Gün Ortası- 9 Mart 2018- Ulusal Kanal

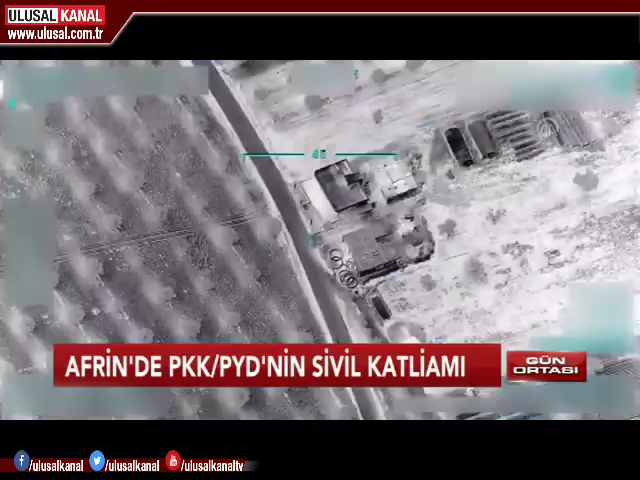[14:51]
İHA kamerasına bir kamyonetle teröristlerden kaçmak isteyen 36 sivil de yansıdı.
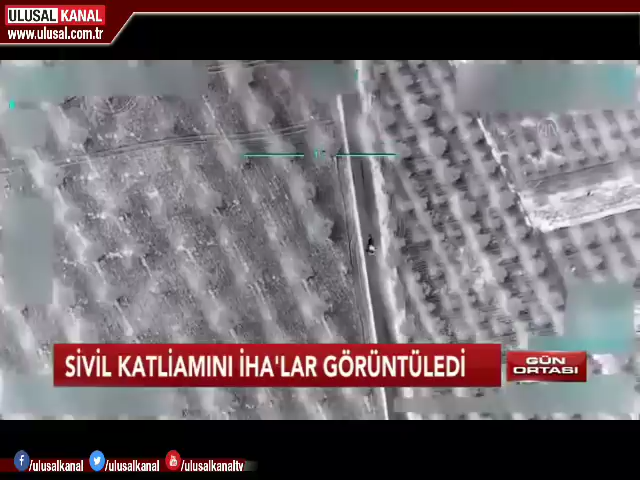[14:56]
Tuzaklanan yolda ilerleyen araç,
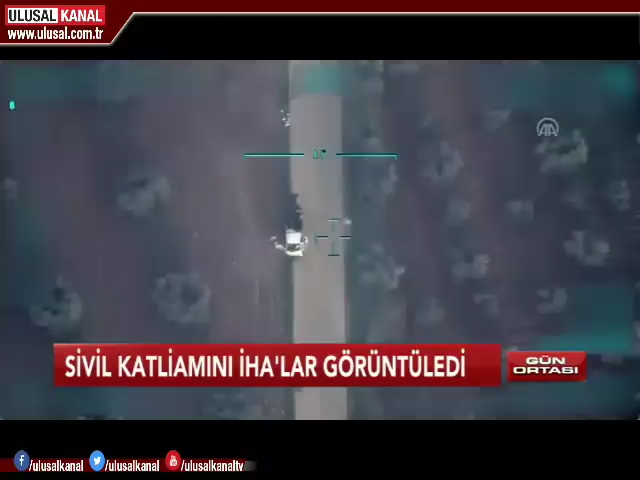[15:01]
köyden çıktıktan 100 metre sonra teröristlerin döşediği patlayıcıya çarptı, paniğe kapılan siviller aracın kasasından aşağı atlayarak kaçmaya çalıştı. Bu sırada teröristlerin tuzakladığı EYP'ler infilak etti.
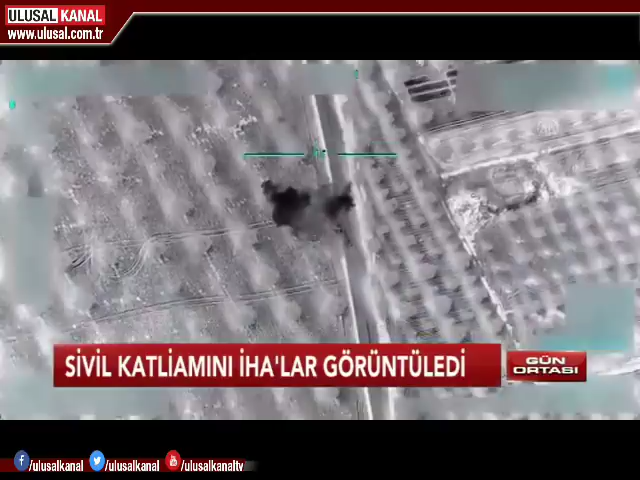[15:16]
Teröristlerin, sivillerin kaçmasını önlemek için döşediği EYP'ler,